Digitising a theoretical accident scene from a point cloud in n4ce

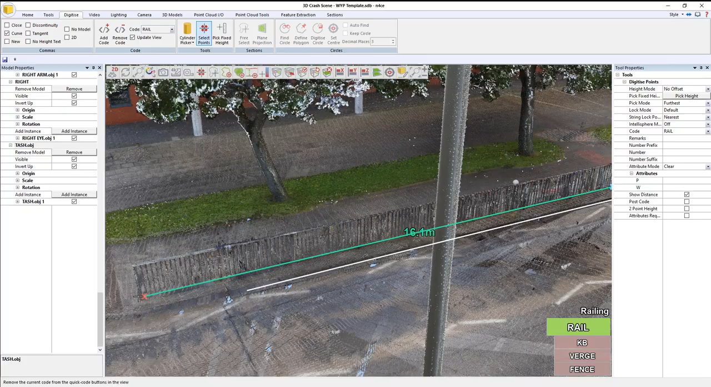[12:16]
Okay, so we're starting to get a bit of a drawing now, if I flick back to the 2D view, see what we've got.
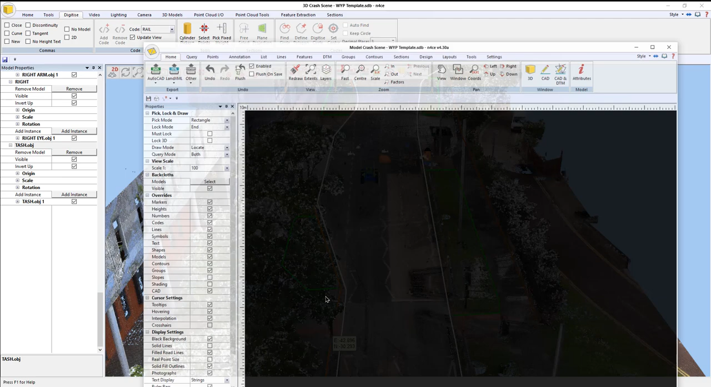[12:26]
It goes into extents. There we go.
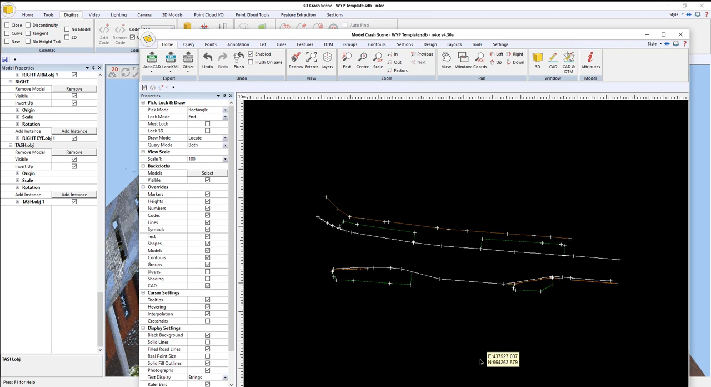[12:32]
All right, so we've still got some line work to pick up, some road line work. So, I'm going to put in here, WLA.
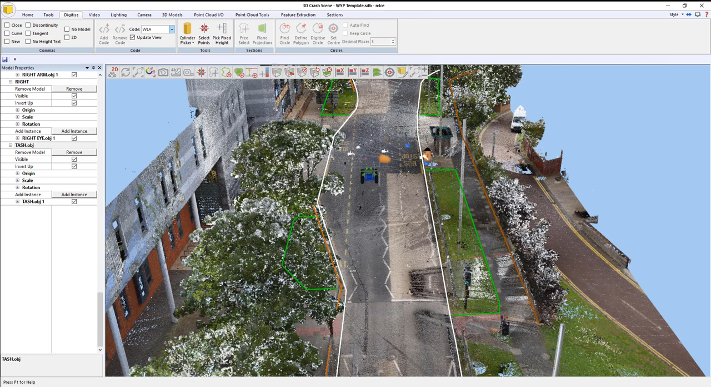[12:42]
Select, add, and I'm going to start picking up the white lining. So, let's come in from over here.
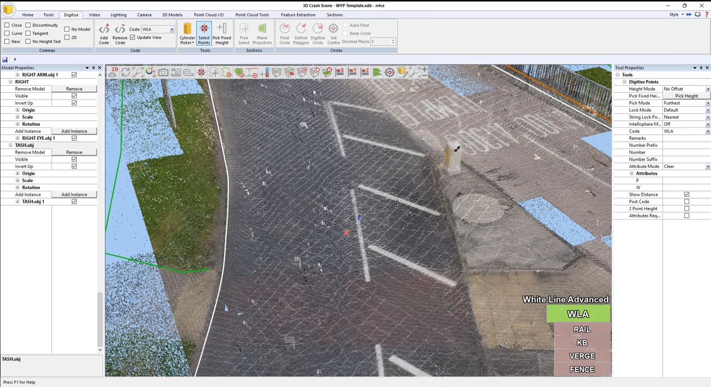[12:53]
Okay, so what I'm going to do is pick up alternate segments,
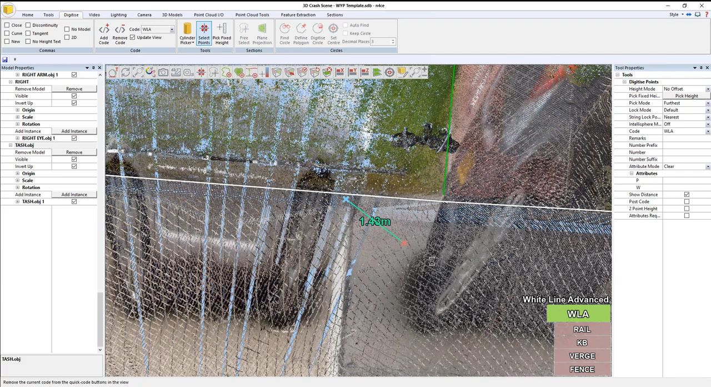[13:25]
And I need to do the yellow lines as well, I believe.
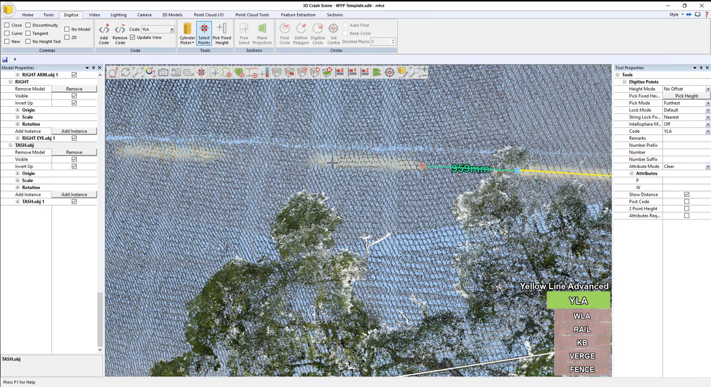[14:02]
So, I just need to basically get the start and end of the dashes working. I need to now use solid white line.
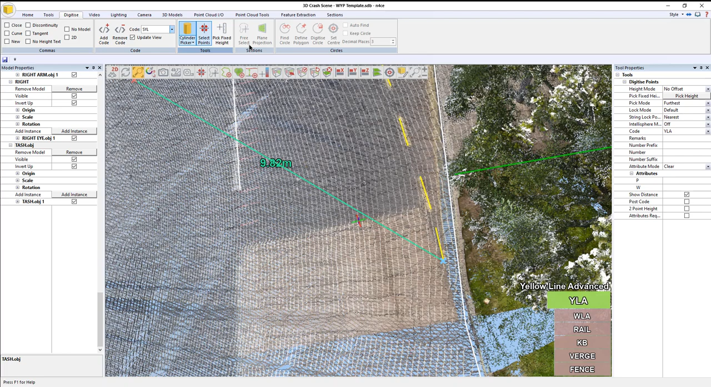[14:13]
Add that. It's not solid white line, sorry. Solid yellow line. And we'll put that in as well.
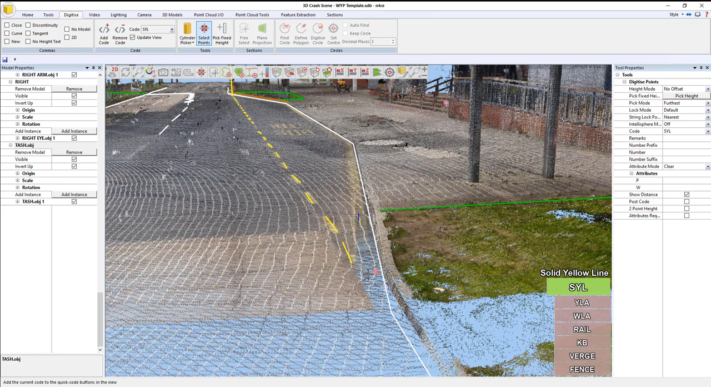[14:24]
So, starting in the same place as that finishes.
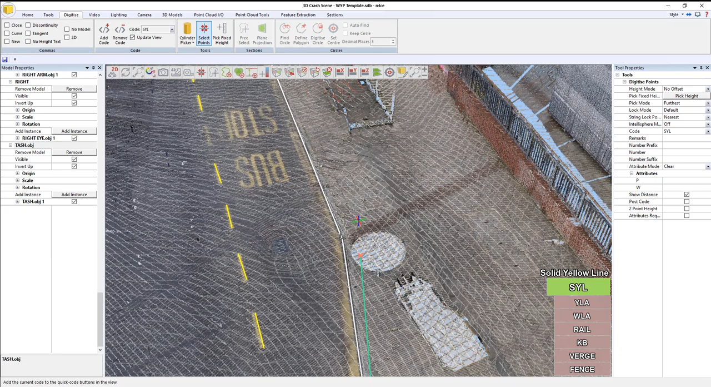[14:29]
And what we're doing is we're aiming for the center.
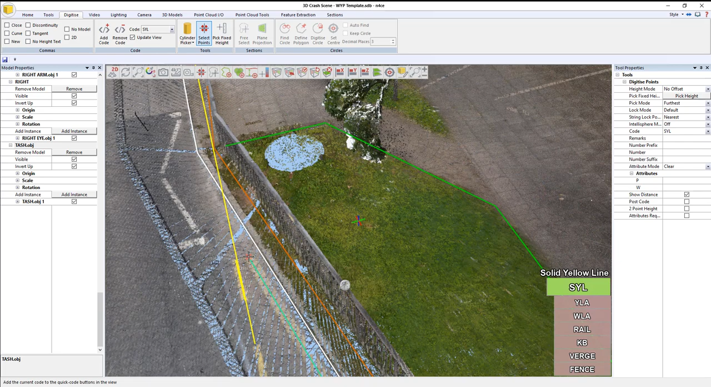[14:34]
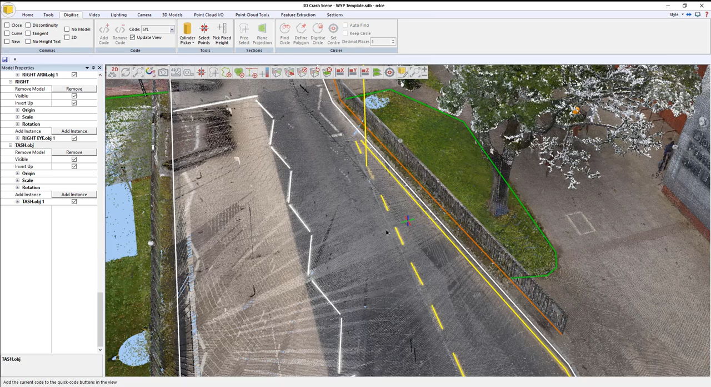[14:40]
I've obviously got a bit of a dodgy point there, haven't I? So, what I'm going to do is go to tools, move point, move point, and move that point to there.
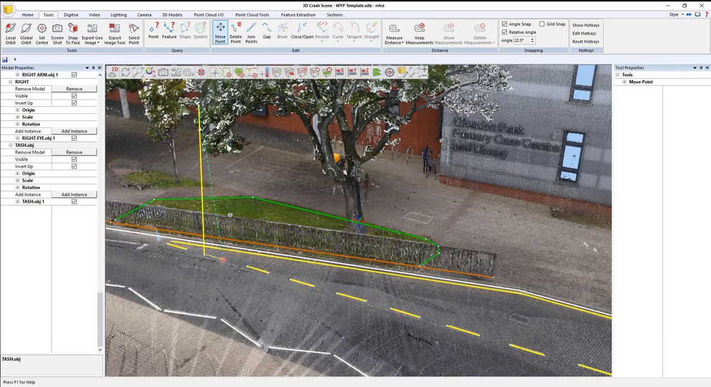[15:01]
Good.
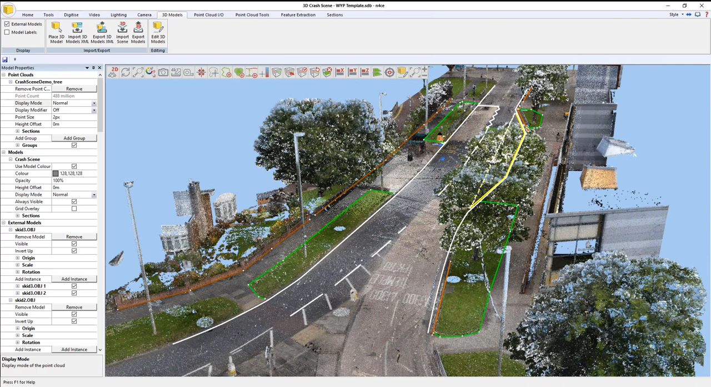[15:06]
Let's check it out in 2D. Okay, so, I must have missed out a dash there, so I'll sort that out in a second.